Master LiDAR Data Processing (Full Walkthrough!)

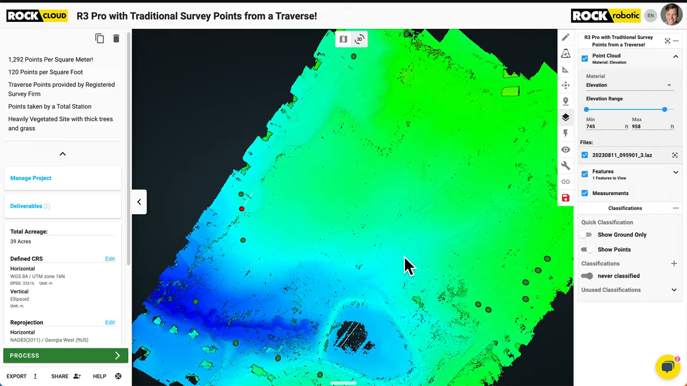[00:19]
contours, surface model, and an accuracy report from those GCPs.
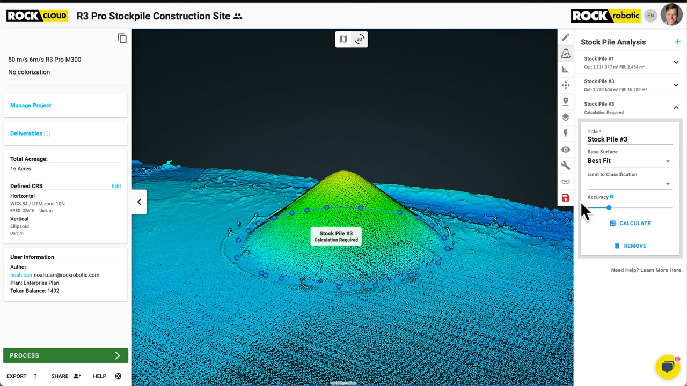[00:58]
You can also do more advanced deliverables, like planometrics or adding break lines into your Surveyor surface model. You can also do vegetation encroachment for power lines and PLSCAD. And you can expand really into a lot of other deliverables that we don't have listed,
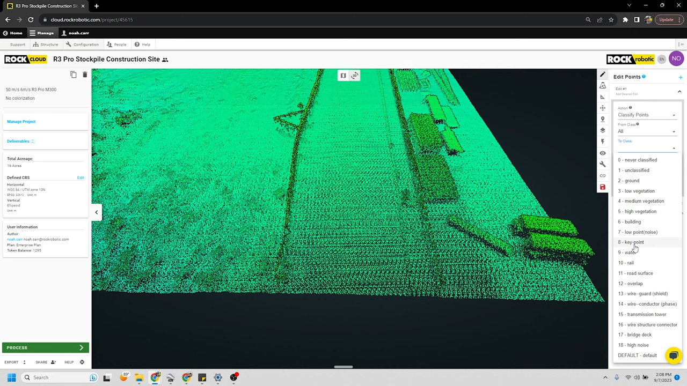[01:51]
You can do real-time classification in the ROC Cloud, which is really cool and fun to do, or delete and trim your data sets as well. What else can you do? I mean, it's a lot.
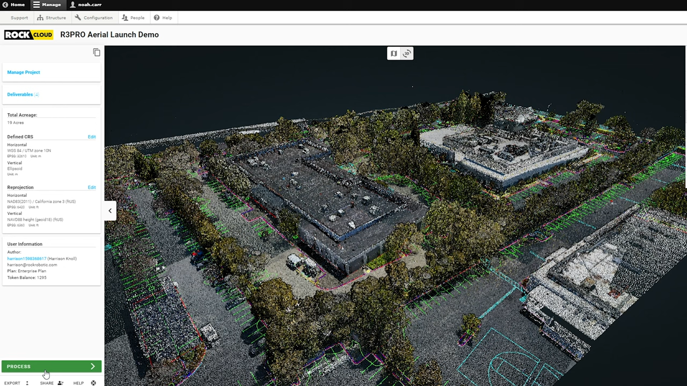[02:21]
That's a really important one. So sharing data sets when you're within your organization or external to your clients. You can also add more users with the ROC Enterprise plan.
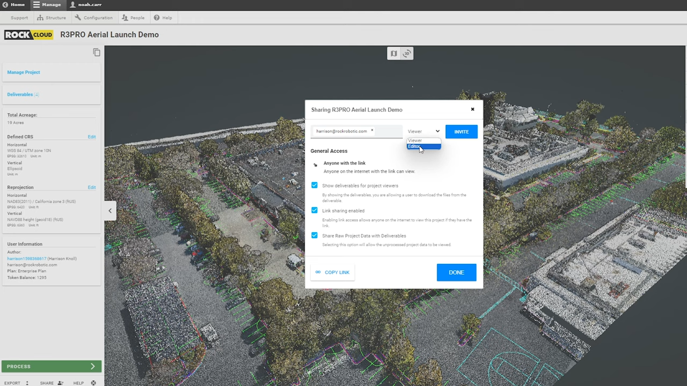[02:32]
So if you have many users in an enterprise that need to share data sets or share a budget of processing tokens. It's also a place, yeah, with the processing tokens where you can process more advanced data sets, like I mentioned before.
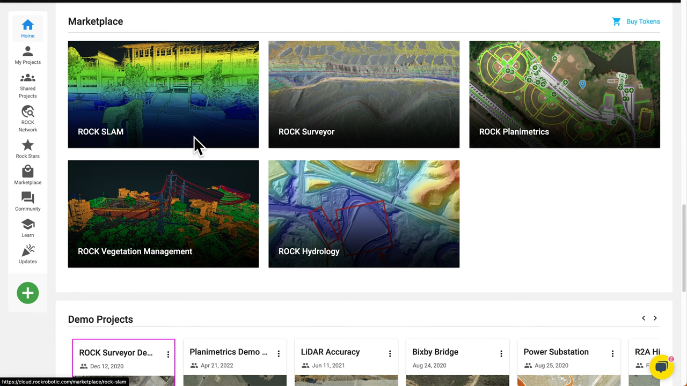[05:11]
You can get brake lines added to your surface. You can do a lot of power line classification, PLS CAD, vegetation encroachment, hydrographic modeling. And if you have a SLAM unit, you can process your SLAM data through the ROC Cloud as well. So this is a little bit more information on all that. And then below that, we have the community, which is a great place to go and reach out to other users.